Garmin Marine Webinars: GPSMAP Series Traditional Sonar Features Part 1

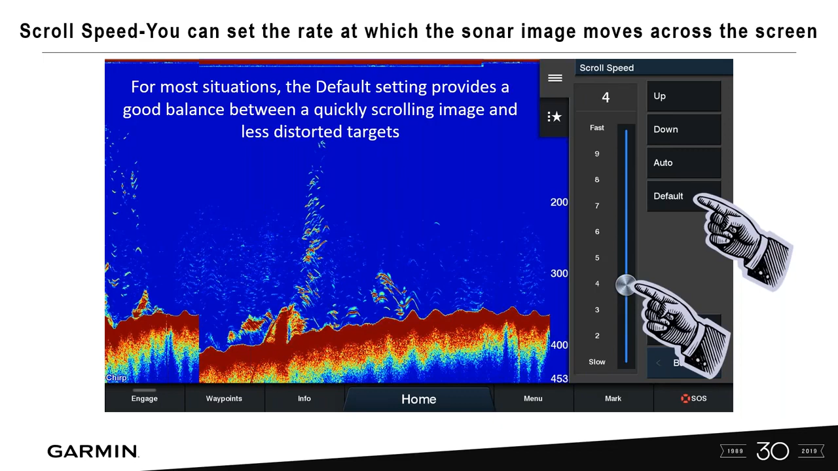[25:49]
That's going to give you the best information to give you the best targets and the best resolution on there, but you can increase that if you want. The auto setting, when you select this, this actually matches your boat speed. So the targets in the water are drawn with the correct aspect ratio, and they're not as distorted, okay?
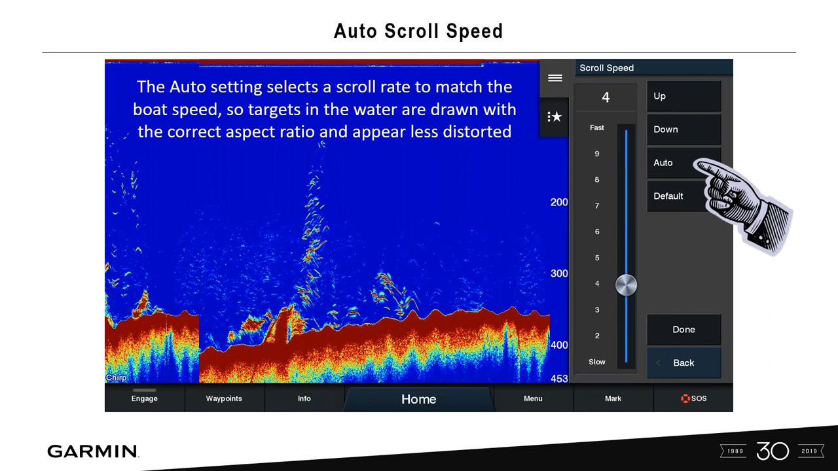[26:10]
If you're just turning it all the way up to a number 10, okay?
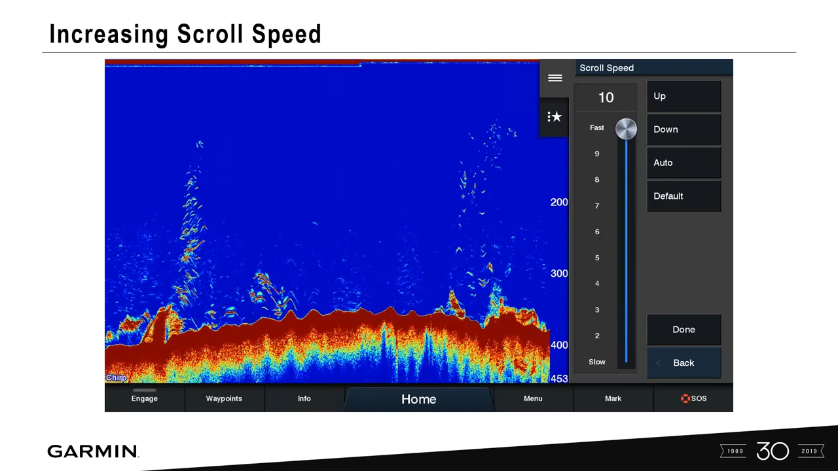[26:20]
And then when you increase the scroll speed, like I said before, 10 is the fastest. A higher scroll speed shows more detail until there's no additional detail to show. So that means that it's going to start to stretch these chevrons out. But you want to increase the scroll speed when you're moving or trolling or also when you're in very deep water,
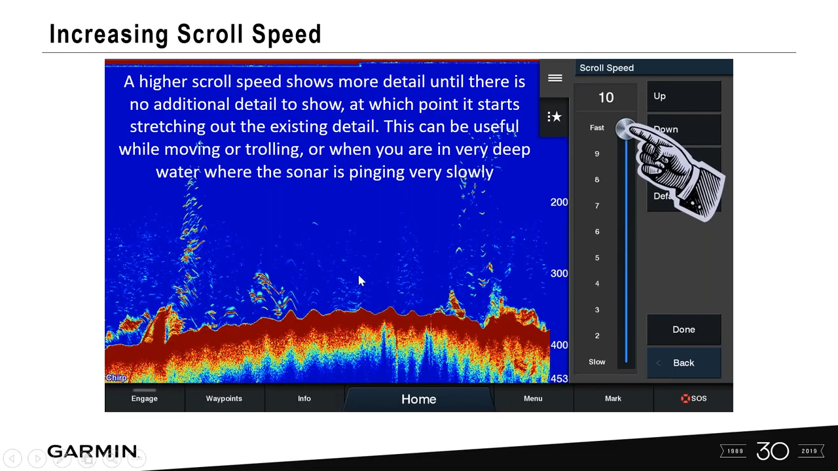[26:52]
you would want to increase the scroll speeds in order to pick up the bottom. But once you do that, those little arches and chevrons start to get stretched out further, you might lose some of your data.
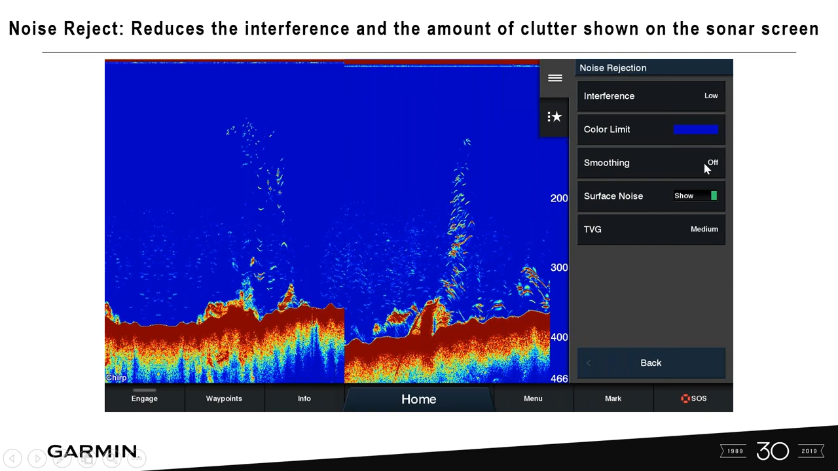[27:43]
Start with interference and go low, and then go to maybe smoothing and do the same thing and start with low. You don't want to just increase your interference rejection, noise rejection, all the way up to high to start out. So the way that we do this is we go in to interference. This will adjust the sensitivity, okay, to reduce any noise from surrounding sources. Start at the low and kind of work your way up with this.
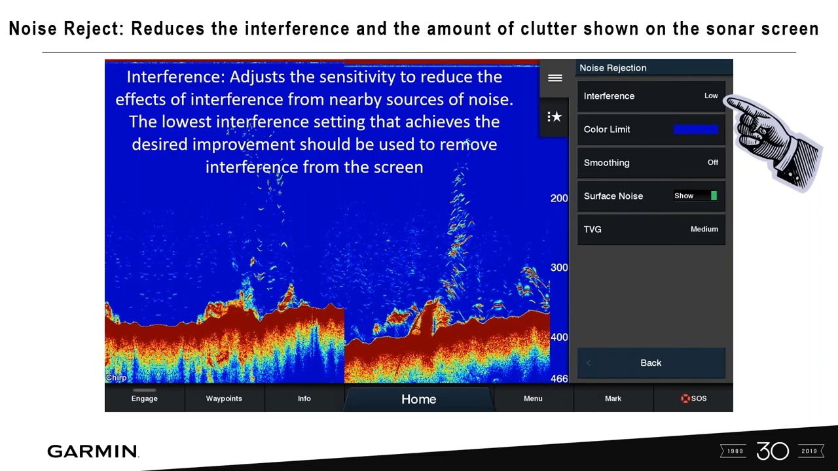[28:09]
Start at low, medium, and high, and the default setting is off. So for most people with a proper installation, you're not going to actually have to even dig deep into this at all. So if you've got your transducer cables running properly, you don't have any engine noise or anything, you're going to be good with that.
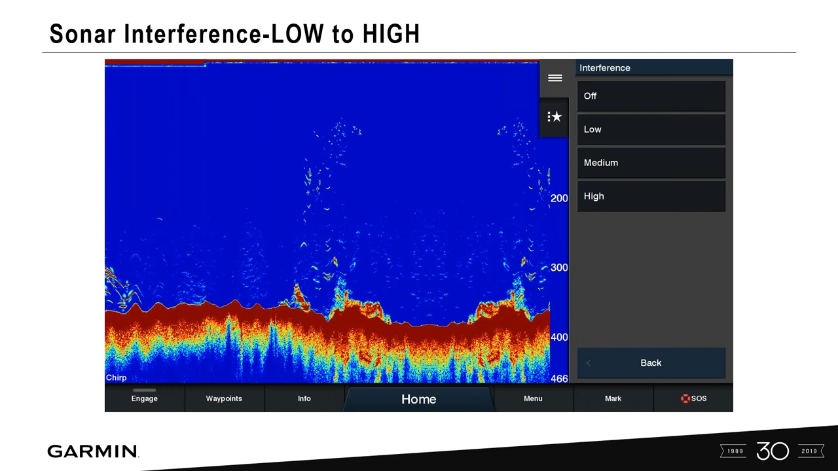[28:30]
So transducers should be run separately, not bundled together with any other wiring or run close to the engine, okay? It's kind of a joke. What's the hardest place to install electronics? It's on a boat because it's hard to follow all these rules, you know, because generally you've got one chase tube. But if there's any way that you can separate that transducer cable and keep it away from other power cable sources,
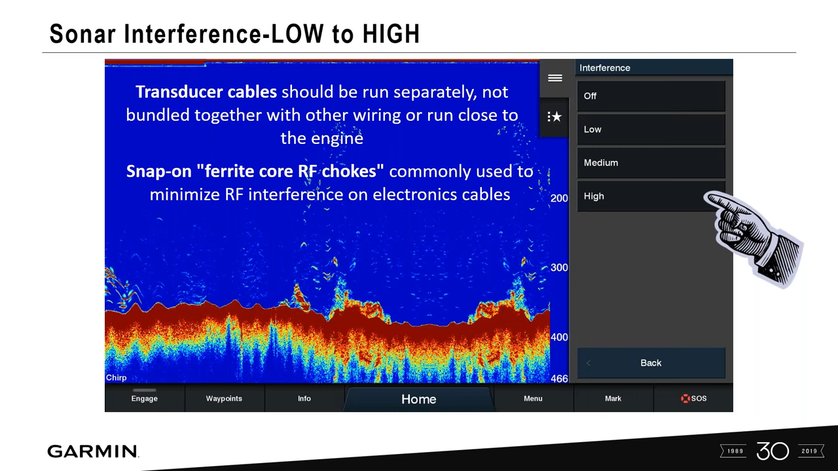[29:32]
or there's third-party manufacturers out there that you can actually snap onto the outside housing of the cable. And hopefully that'll help decrease interference on your saw. Color limit. So what this actually does is hide part of the color palette. So if you have weak returns, you might want to hide those because that's information that, you know, might be something that you don't really care about, you don't really need to see.
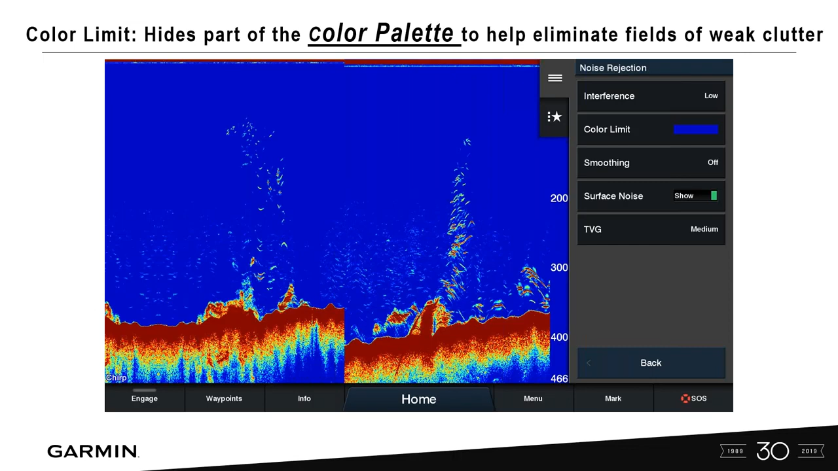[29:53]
So you're going to hide that particular information. So we can go into color limit, turn that on, and then start to,
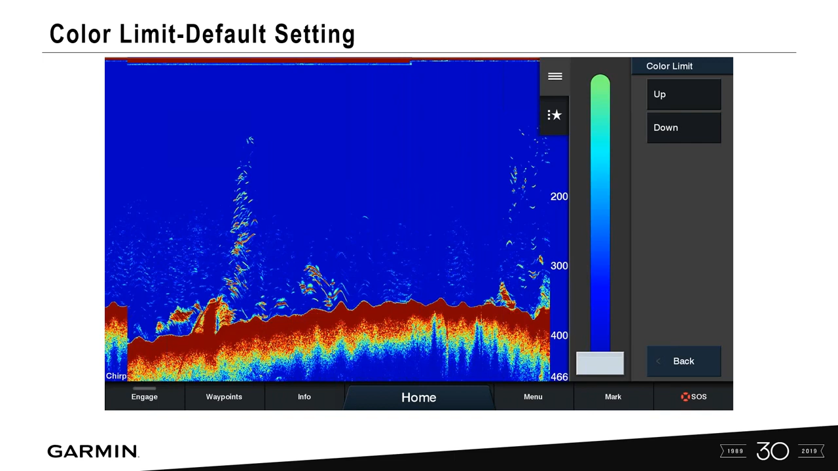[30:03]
if you notice here, if I turn it up, let's go back, and I turned it up one.
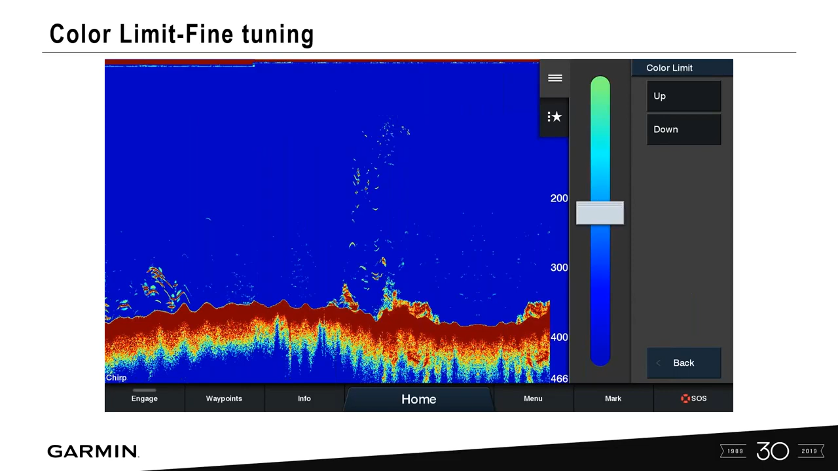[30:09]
You're going to start to see start to clean up the screen here. Okay. But it might have removed, if I'm fishing a thermal client, I might have removed that. But here, let's say I'm just bottom fishing. So I'm really more, I'm looking at targets that are on the bottom. I'm looking at these targets that are on the structure here. So if I increase that color limit,
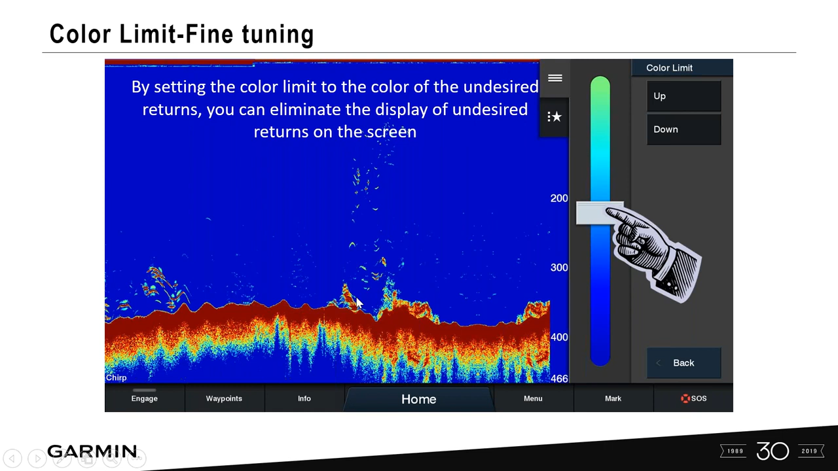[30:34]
maybe just one step, that might help me out a little bit. Find that sweet spot though. You can turn this all the way up and you're going to then not really see the screen very well. I've gone to a lot of boats and I'll take a look at their screen and their sonar will look like this. And I'll actually go in and just reset the settings.
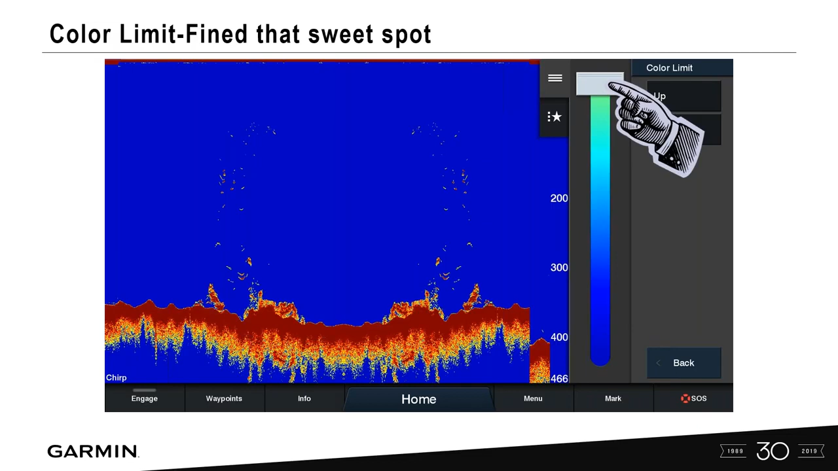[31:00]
And in part two, we're going to show you how to go back to your default settings within the Garmin unit. So make sure you find that sweet spot. So you're getting the best information on the screen itself.